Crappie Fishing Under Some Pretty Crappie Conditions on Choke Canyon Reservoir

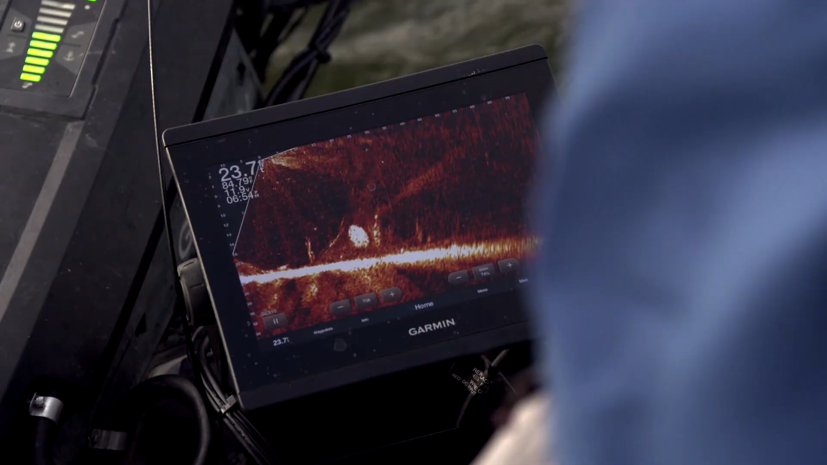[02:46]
We tried everything that we could find, and, you know, there's fish on every one of them. The crappie just didn't cooperate that well.
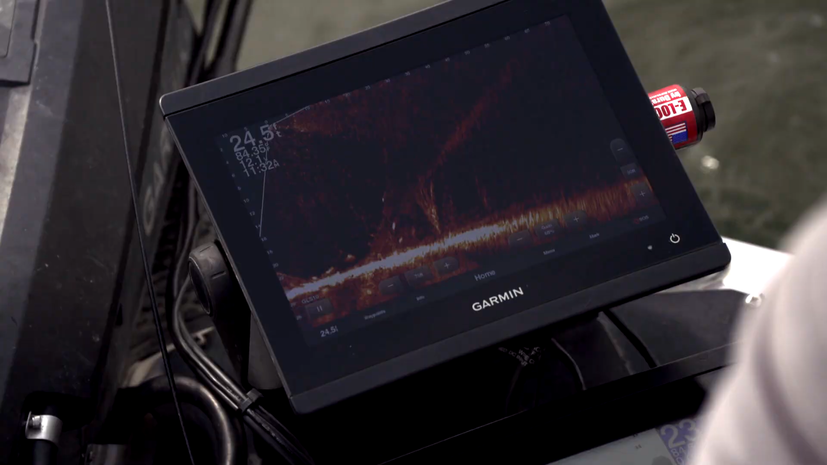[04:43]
And that's just the way it is. You can actually see groups of fish.
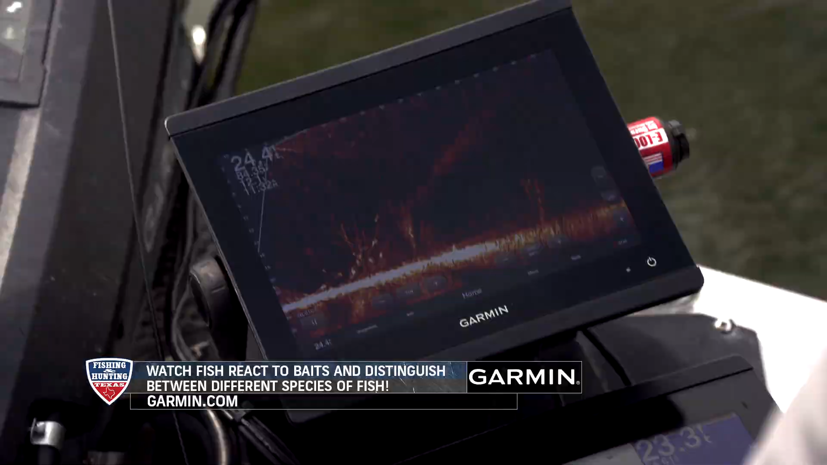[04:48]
You can see the fish move up there to your bait. The maddening thing about this trip was, is we could see them, but they just wouldn't bite.
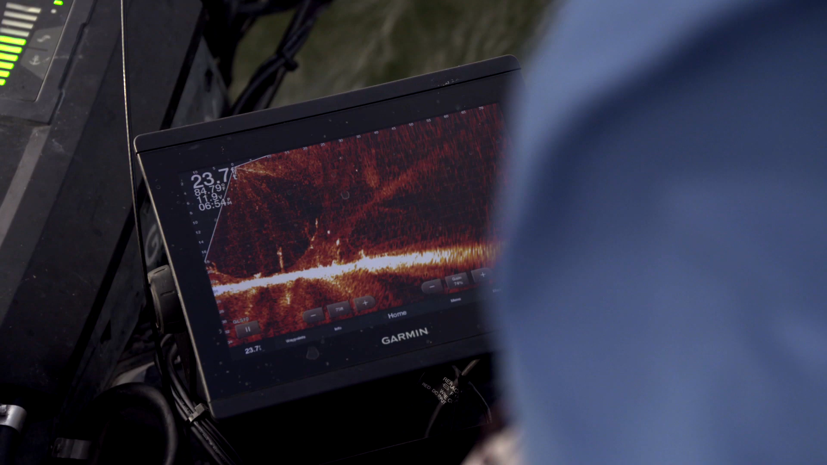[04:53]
They'd kind of sponge that minnow, and you'd kind of feel them, and you'd pull, and they'd get your bait. You know, and it was just maddening.
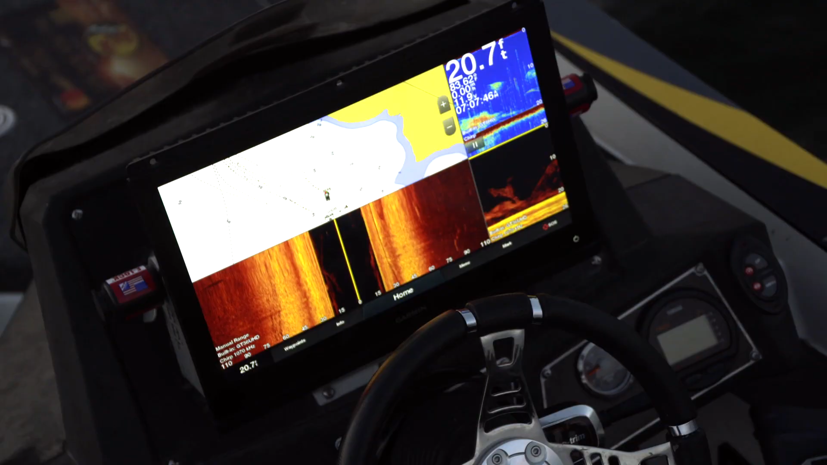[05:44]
On screen: depth 20.7 ft
You know, the way I've got my screen set up is I've got one of them on panoptics,
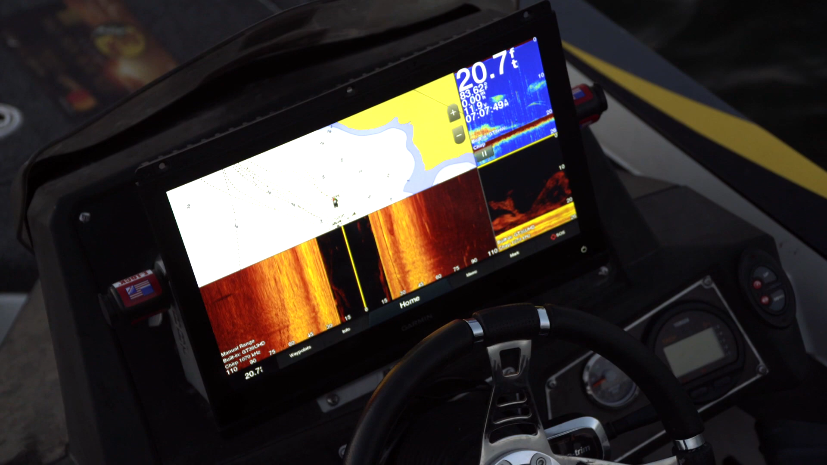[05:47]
On screen: depth 20.7 ft
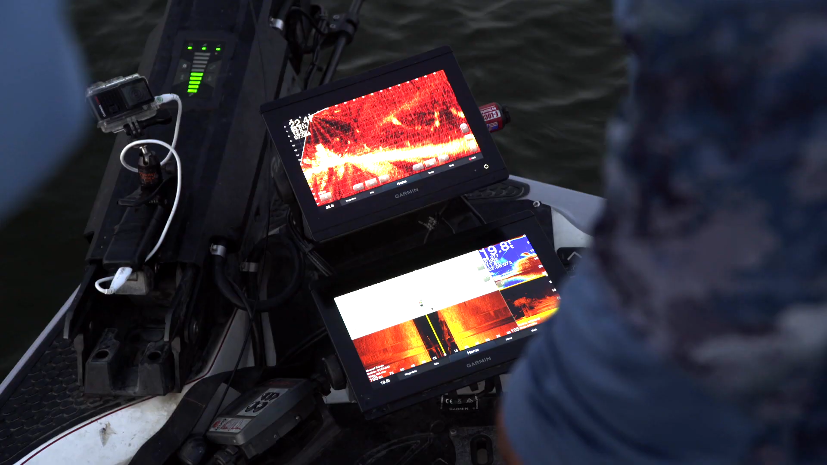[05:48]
and panoptics has just kind of become the essential one. Because I can look around and see everything that I need to see. I can see brush. I can see fish.
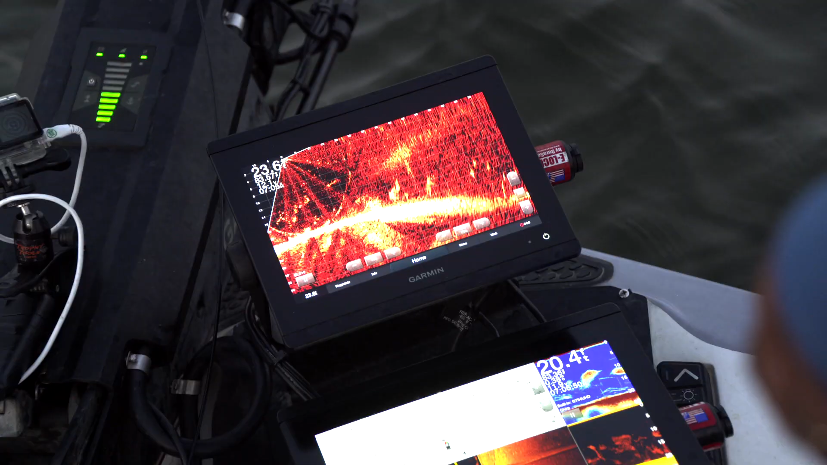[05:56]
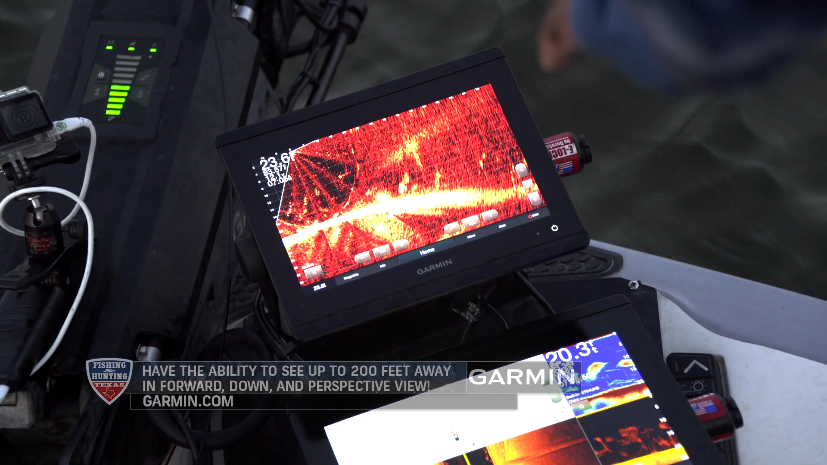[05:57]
And then, I also got any waypoints I want to see, I'll see on here.
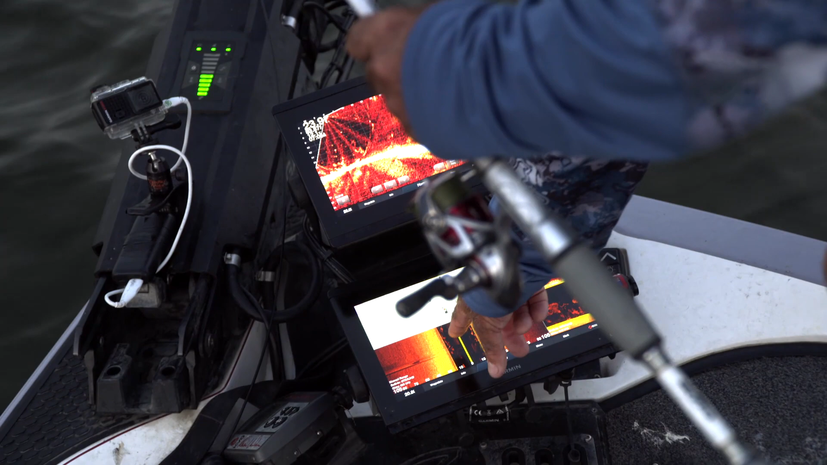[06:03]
I can still look out to the side on side view, look down on traditional or down view. So, I really like it that way. It works really well, bass fishing or crappie fishing.
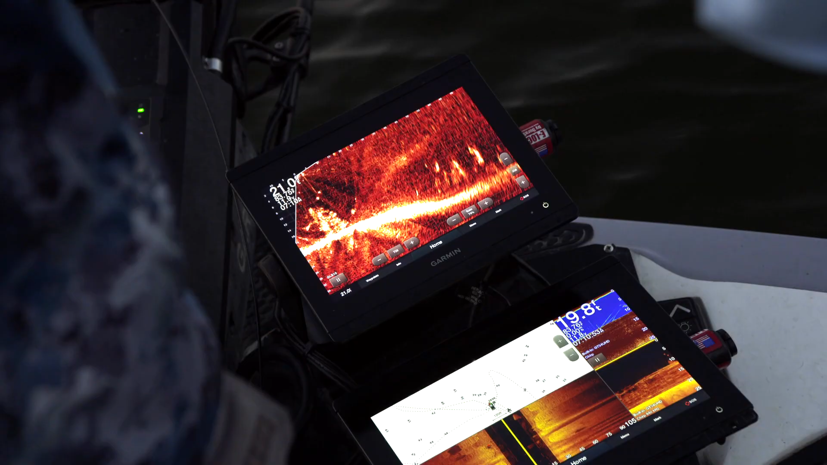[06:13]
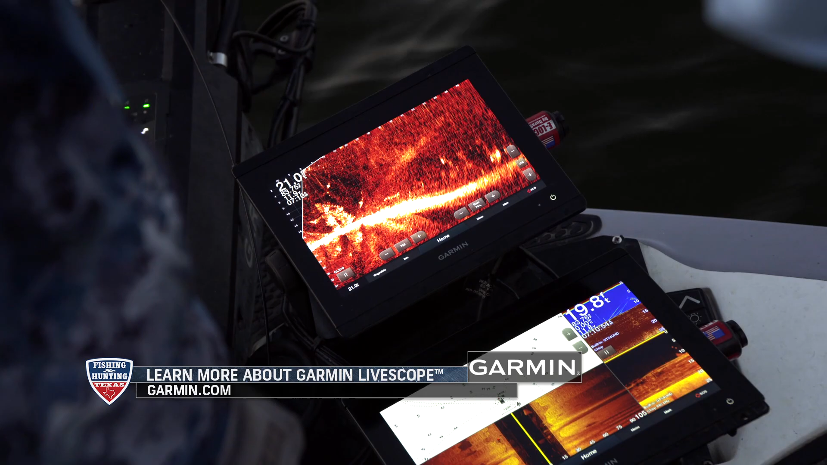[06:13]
The Gorman LiveScope performed how it always does, and showed Clark and Michael exactly what was below the boat.